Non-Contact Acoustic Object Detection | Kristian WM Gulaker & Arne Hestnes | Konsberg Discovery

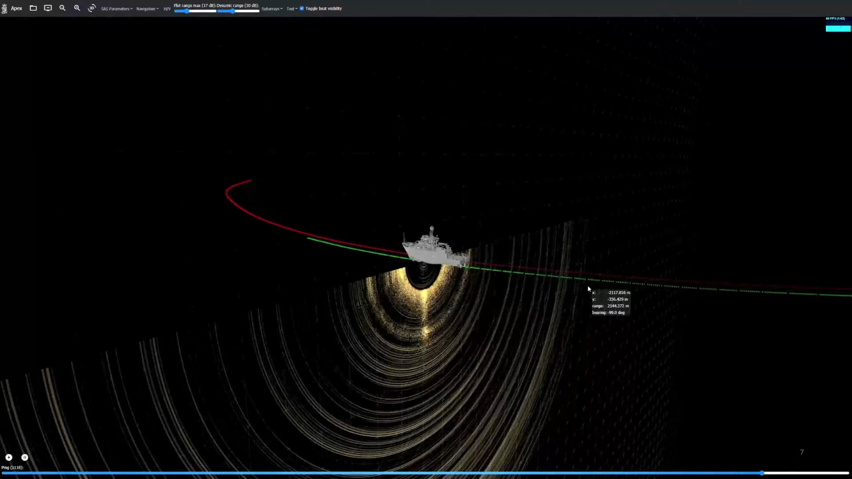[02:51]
And what we have to do with it is a lot of filtering and a lot of beam forming.
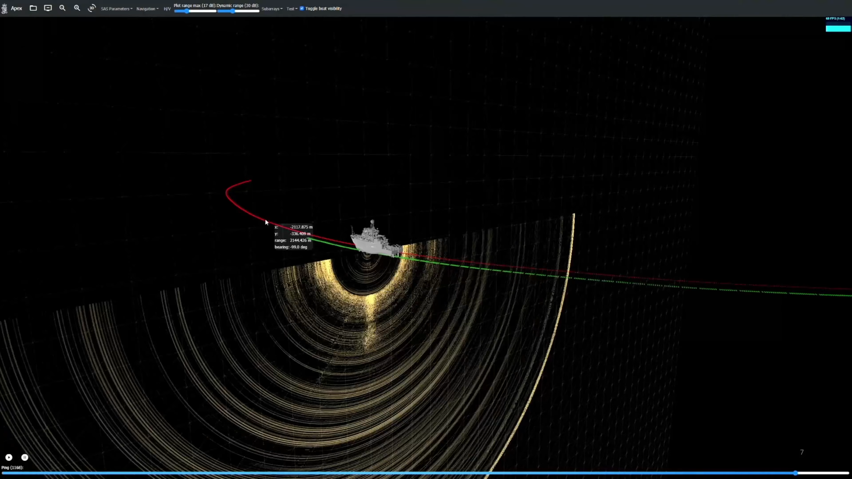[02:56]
So we can create beams and control both where we're sending and what we're listening to.
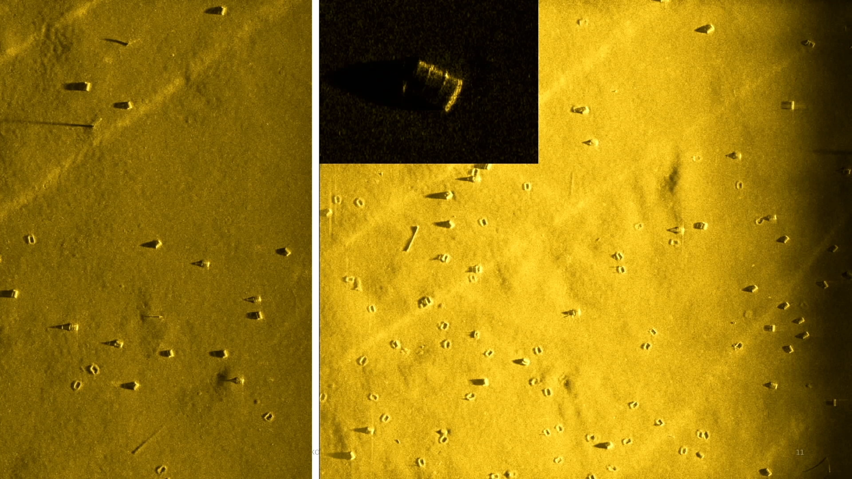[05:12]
This is oil barrels in the Drummond's Fjord. If you're looking for sustainability, we should maybe stop dropping those. But we at least have the tools to detect them, find them, and have them cleaned up.
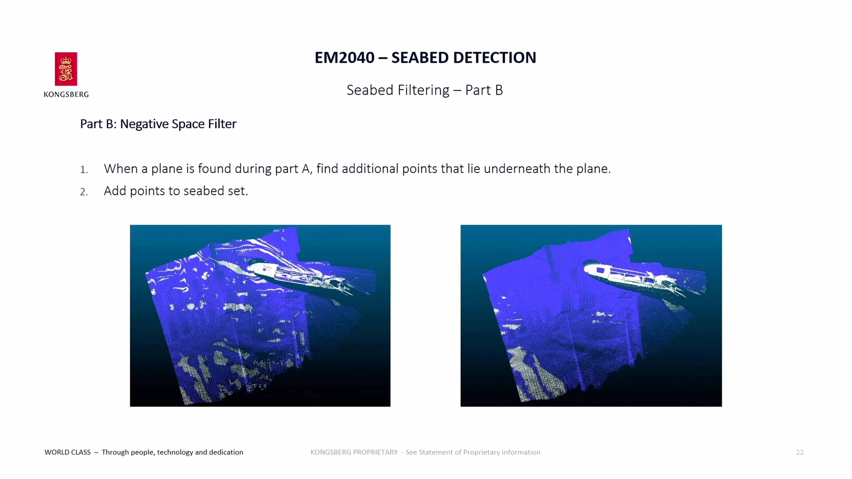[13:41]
which is stuff that's anomalies, things we might be interested in. So when we find a plane, this is the filtering part when it comes to holes and pits, because you want to get rid of those two, optionally. We find additional points that are underneath the plane, and we filter out those two.
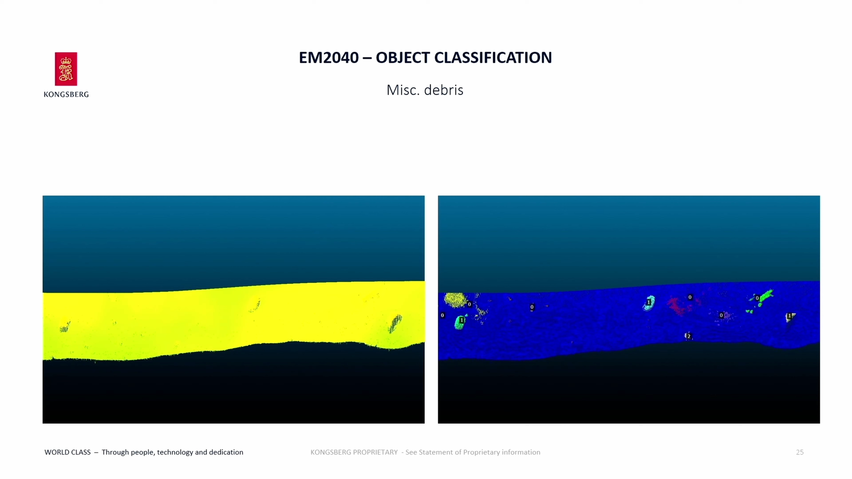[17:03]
And we sort them into the seabed set first, of course, that's the dark blue set. And then we have individual objects color-coded, and of course, they're all given classes. So the class number zero is actually a seabed class. It will basically say, okay, these are just anomalies in the terrain that we're not very interested in. So as you can see, it's able to sort out which objects are of interest and are not quite well.
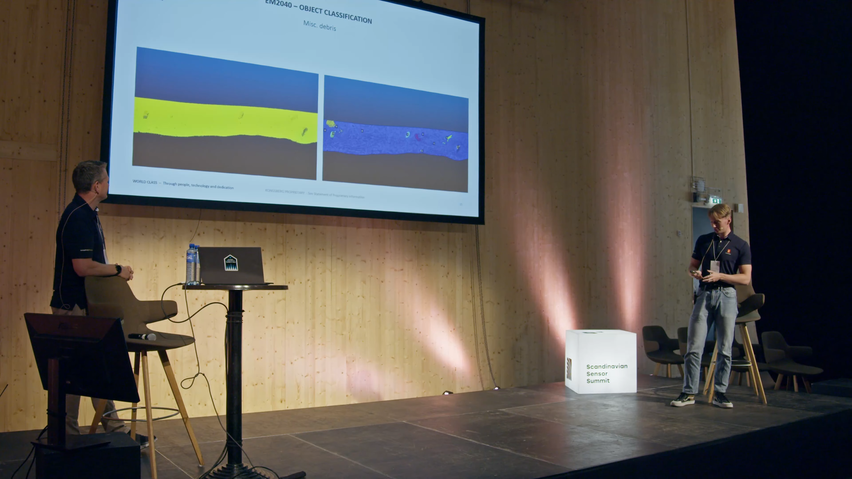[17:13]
So this is the first example. This is my favorite example, because this has a little dinghy on it.
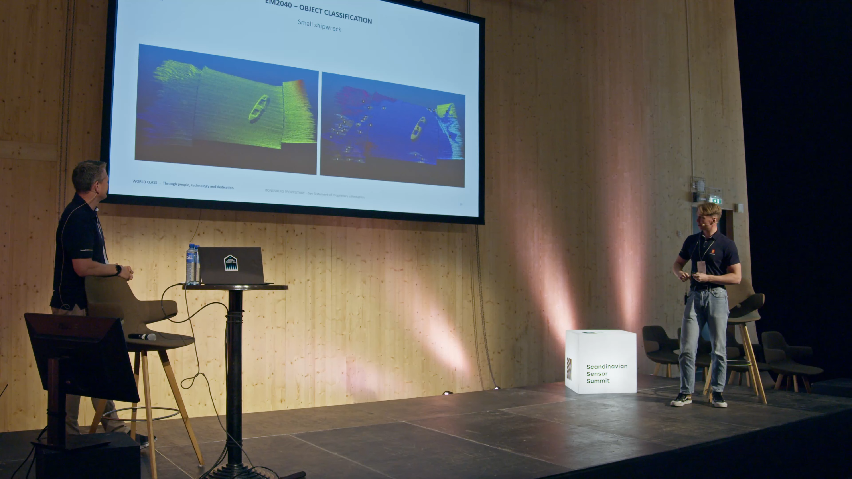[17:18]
And of course, we also have some pretty rough coverage on the seabed on the left and right. So here we have a lot more terrain anomalies than if it was flat. But these have all mostly been sorted into the seabed class. And then we have the dinghy, of course, isolated out as its own object.
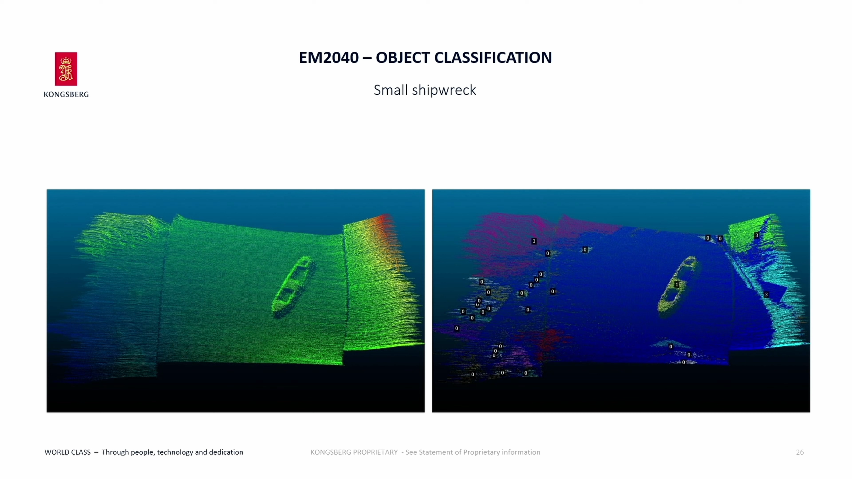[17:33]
And finally, you have something else quite recognizable, like the dataset he showed earlier, which is the tire. So you have the tire on the seabed, and then you see on the right it's sorted into its own class and separated out.
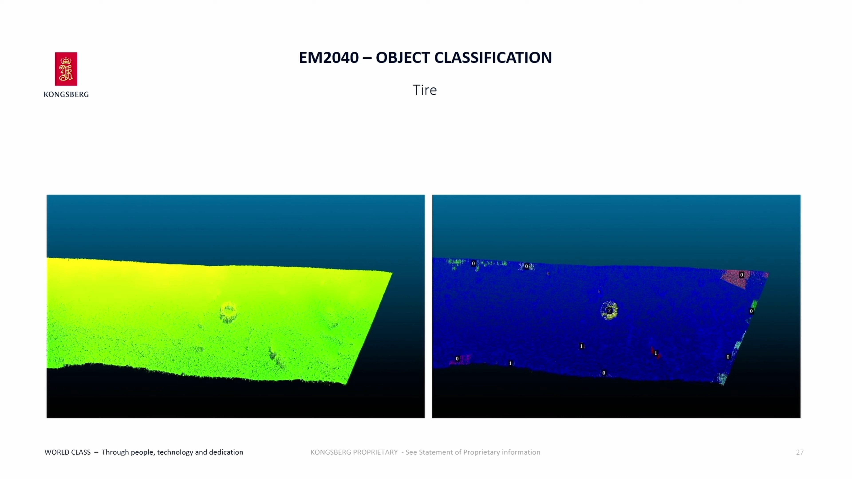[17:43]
And of course, these point clouds are all in the UTM, or they can be projected to the UTM coordinate system. So once you have an object out of the pipeline, you also have its position.
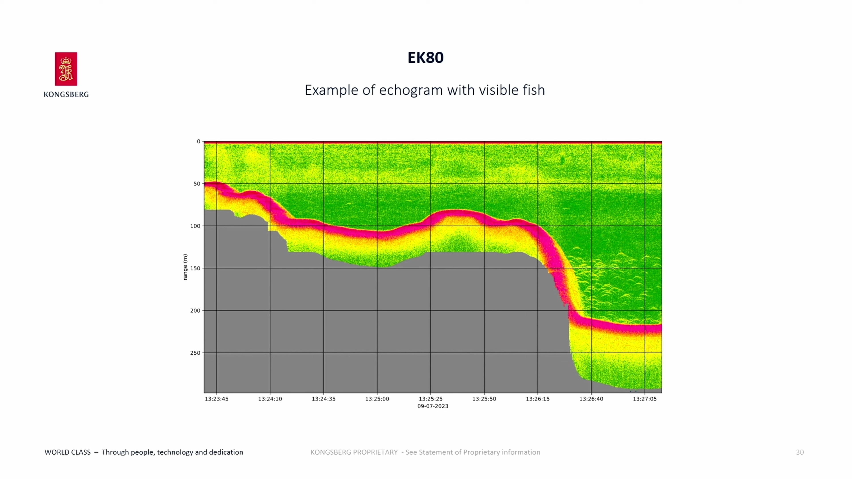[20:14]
So the very thick red line is, of course, parts of the water column that reflect it sound very well. It's a very hard area. So you would be correct in saying, OK, that's the seabed. Most likely correct. So you see the seabed dynamics moving. So as we move our ship towards, or as we move our ship like this, it gets deeper. And then you can see that because you have time on the x-axis and range on the y-axis.